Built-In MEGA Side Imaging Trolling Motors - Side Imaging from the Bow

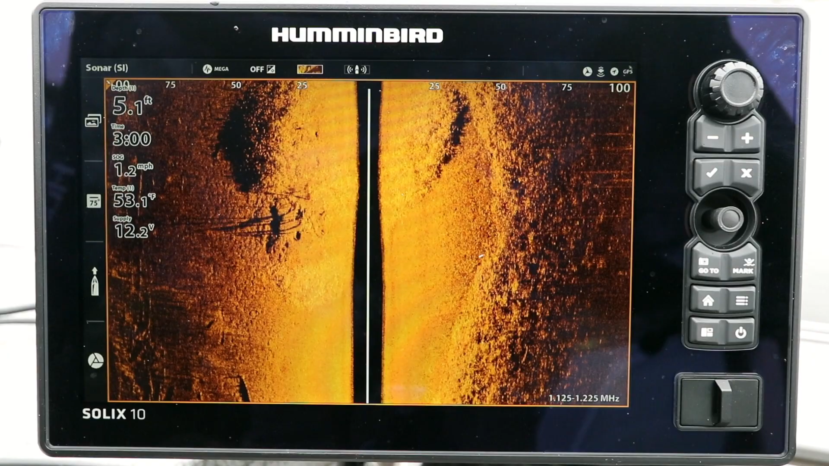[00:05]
On screen: depth 5.1 ft, speed 1.2 mph
It's easy to interpret, picture-like images make it possible for me to spot structure and fish well off to the sides of the boat,
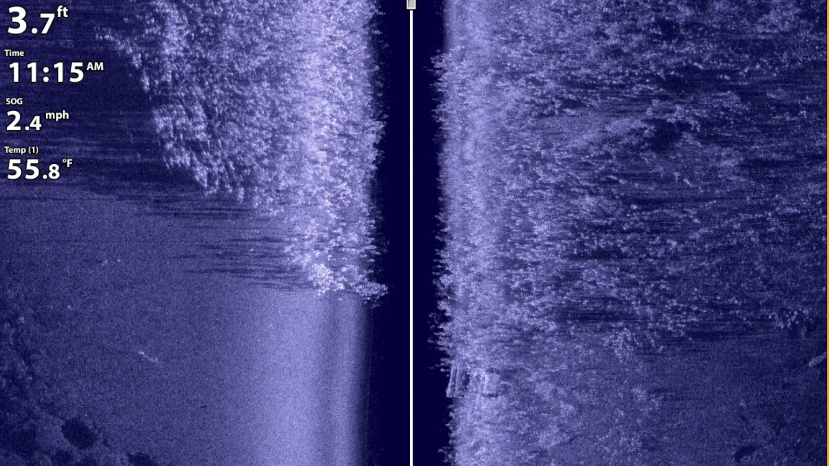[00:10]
On screen: water 55.8°F, speed 2.4 mph
helping me to find and catch more fish on every trip.
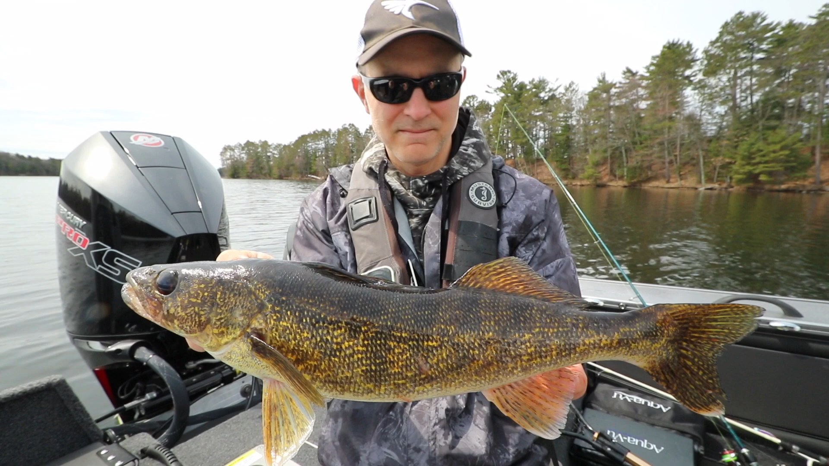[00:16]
For years, I've been using Mega Imaging,
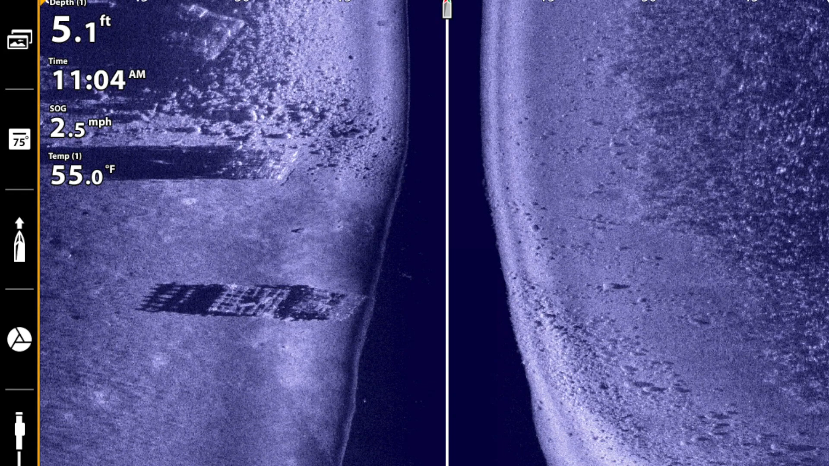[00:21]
On screen: depth 5.1 ft, water 55.0°F, speed 2.5 mph
but it has always read off the back of my boat from transducers on the transom.
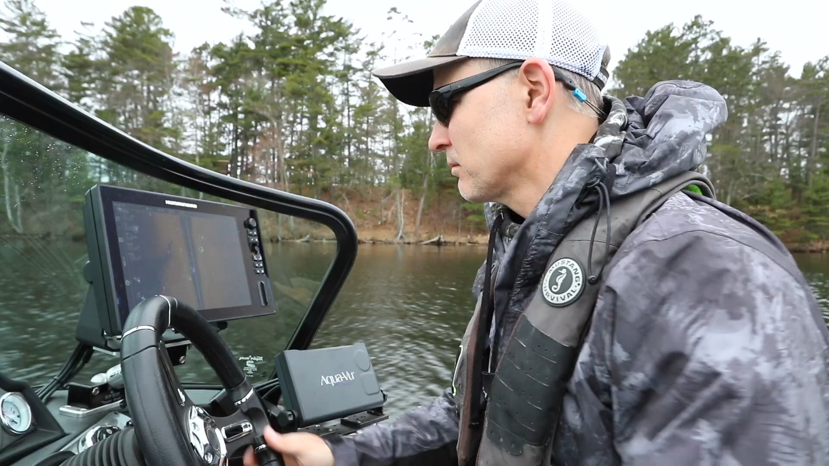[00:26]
When I'm moving forward, everything I see on my sonar display is well behind the boat by the time I see it.
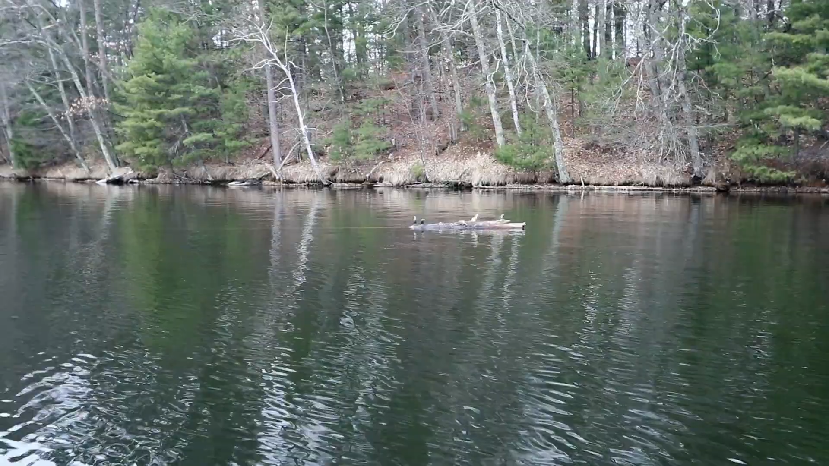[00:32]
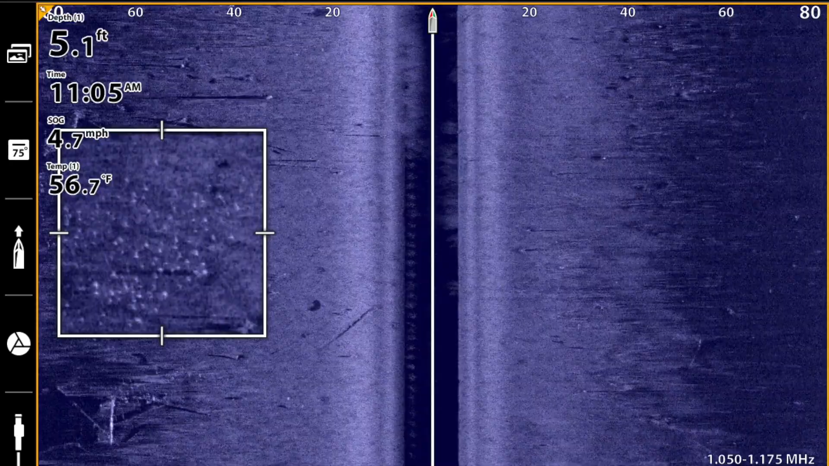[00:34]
On screen: depth 5.1 ft, water 56.7°F, speed 4.7 mph
That means if I see a school of crappies,
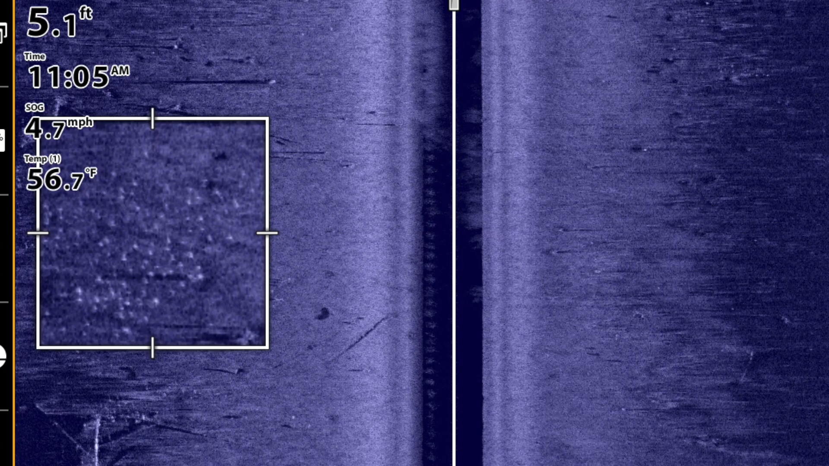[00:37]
On screen: water 56.7°F, speed 4.7 mph
or a wolfpack of walleyes on my side imaging view, I have to try to figure out how far back behind the boat they are,
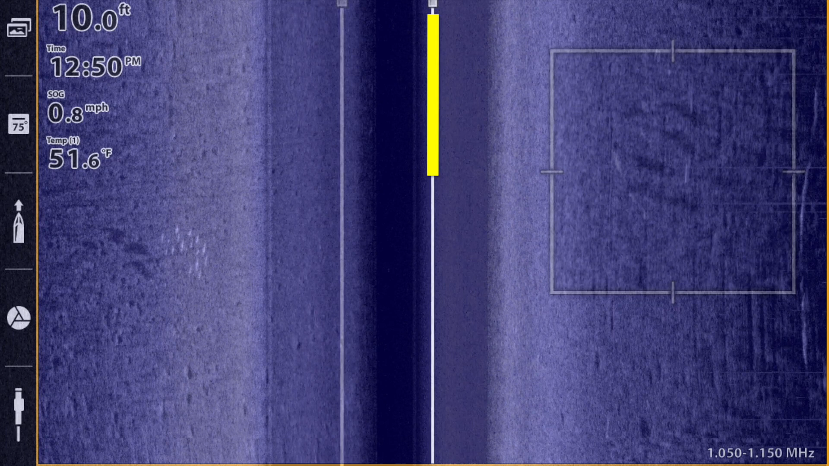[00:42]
On screen: water 51.6°F, speed 0.8 mph
estimate how far off to the side they might be, and then make the perfect cast to them.
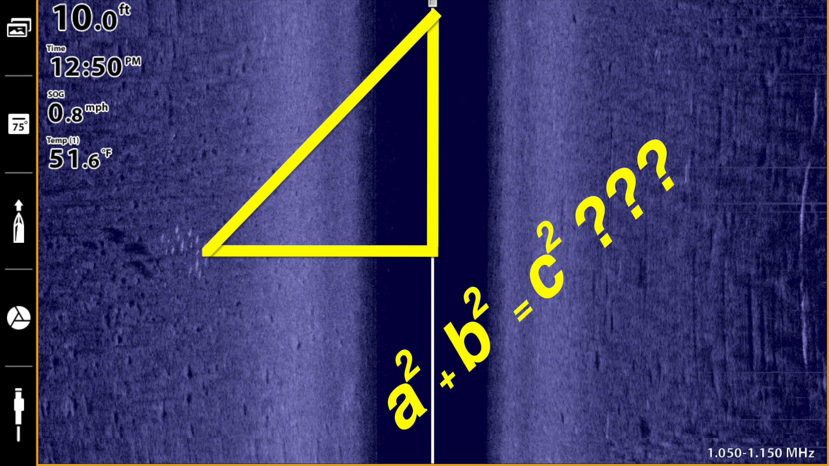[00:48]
On screen: depth 10.0 ft, water 51.6°F, speed 0.8 mph
And that assumes those fish haven't moved.
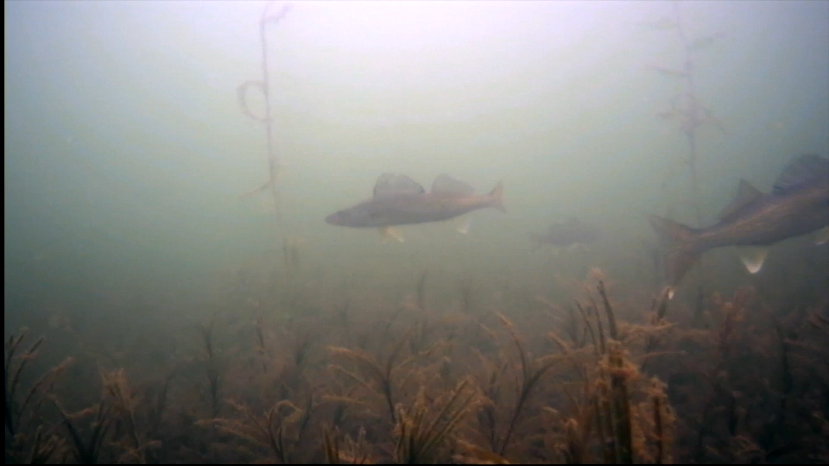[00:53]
Well, you and I both know that those rascals are swimming all the time.
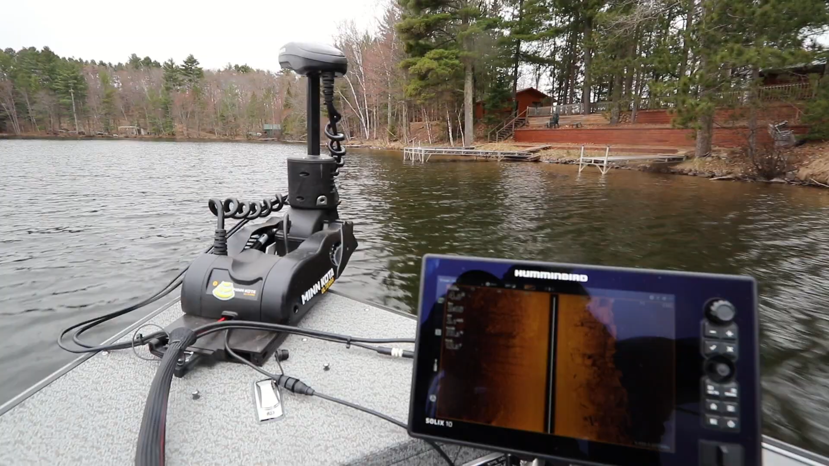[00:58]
But now, with Mega Side Imaging built into my Minn Kota Ulterra,
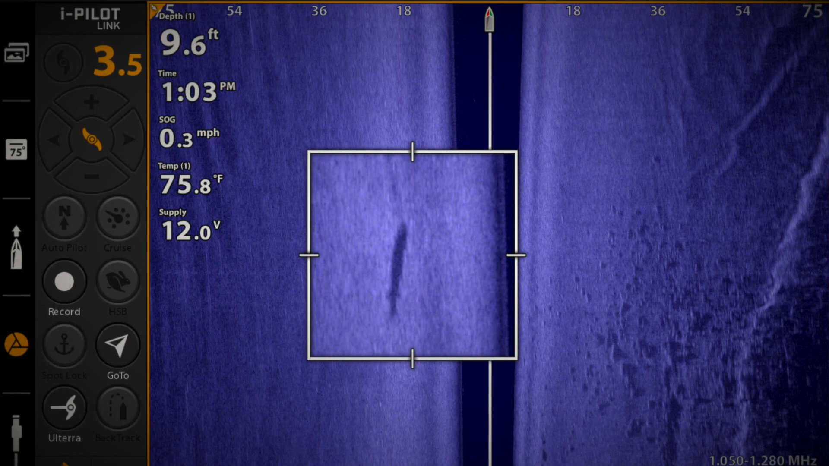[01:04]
On screen: depth 9.6 ft, water 75.8°F, speed 0.3 mph
the second I see those fish from the bow, I know exactly where they are,
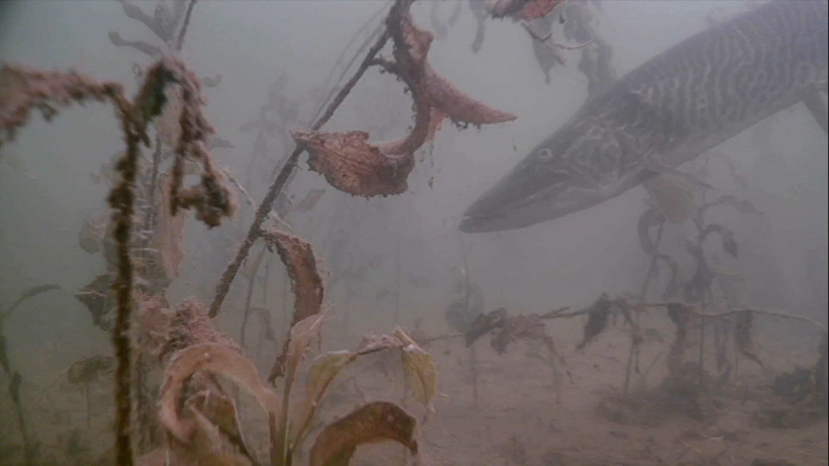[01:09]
their distance away and their direction, helping me cast to them with pinpoint accuracy.
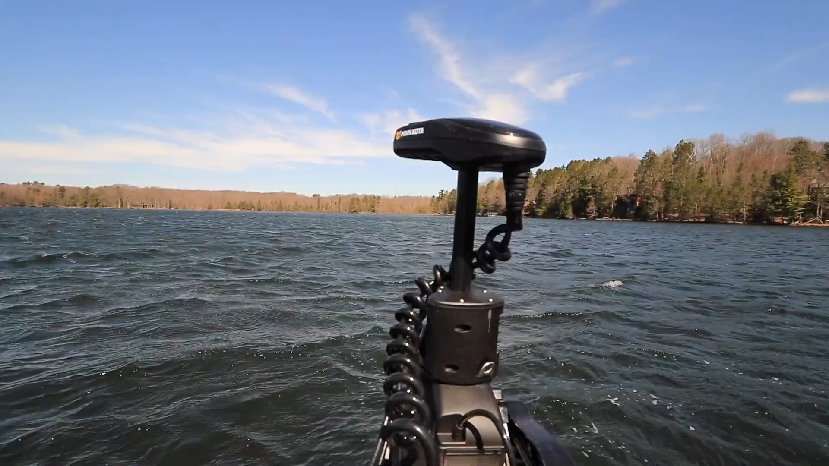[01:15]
With Mega Side Imaging built into my Minn Kota Ulterra,
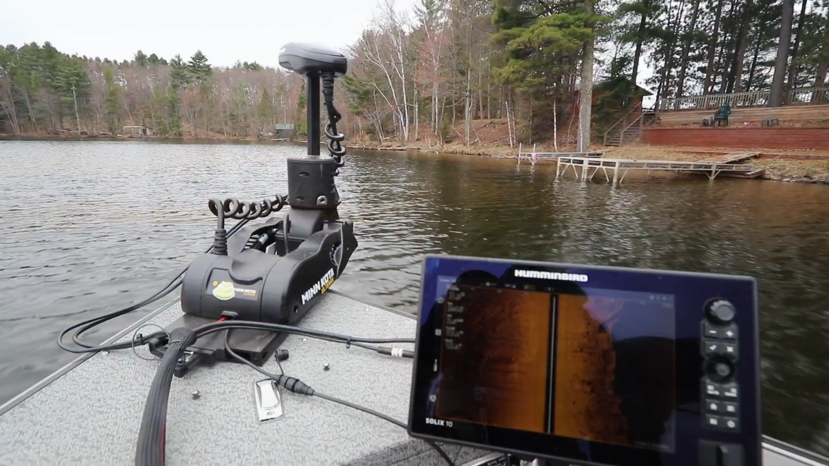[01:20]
I also don't have any cords or accessory transducers attached. So I never have to worry about pinching or cutting a cable when Ulterra stows or deploys. Mega Side Imaging built into my Minn Kota Ulterra is an indispensable tool that helps me to find and catch more fish,
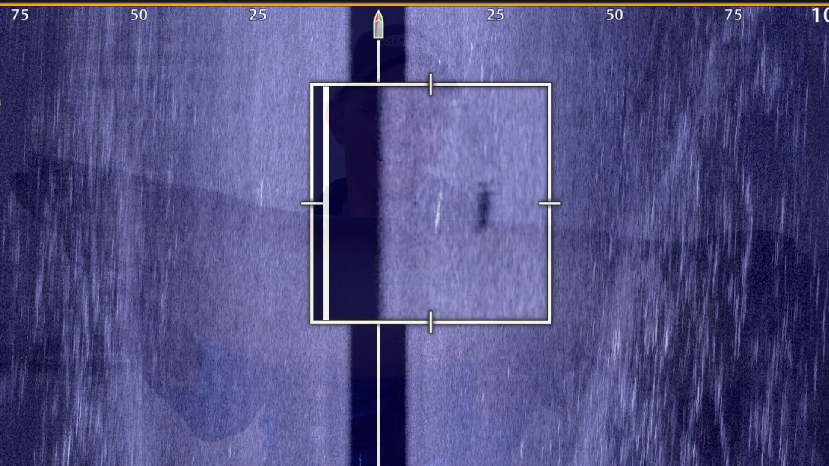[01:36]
and it will do the same for you.